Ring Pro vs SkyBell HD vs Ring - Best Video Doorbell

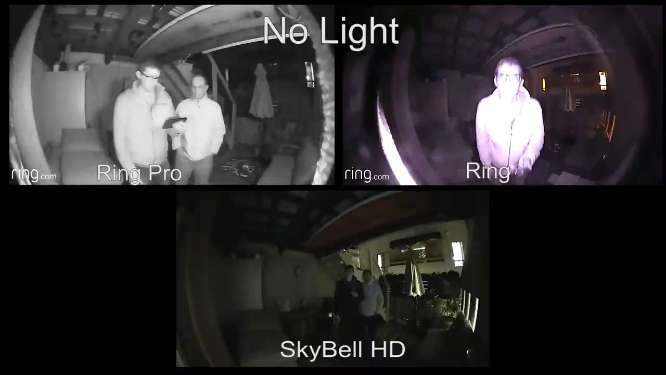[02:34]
Even in low light or no light, the sky bell has the best video quality. It has a light on the top of it that shines upwards and illuminates the area in front of it.